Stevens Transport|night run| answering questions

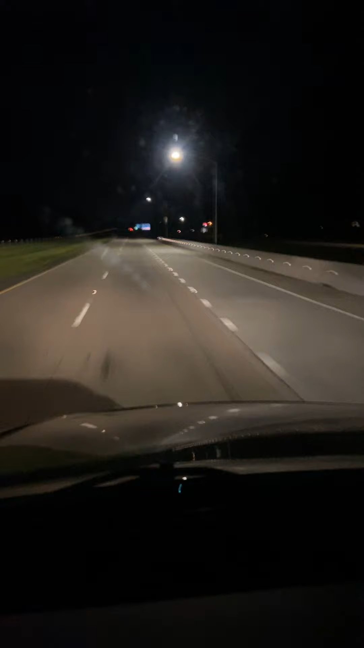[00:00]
What's going on YouTube, ChuckaD, back again, back again. So, what you guys are looking at right now, this is what I pretty much see most of the time when I drive. Because as y'all know, I drive at night time, 90% of the time. So just a recap, I picked up yesterday out of Grand Piers at a Coca-Cola plant. And it picked up around 10.30 last night, and I delivered it this morning in Searcy, Arkansas, at a Sam's warehouse.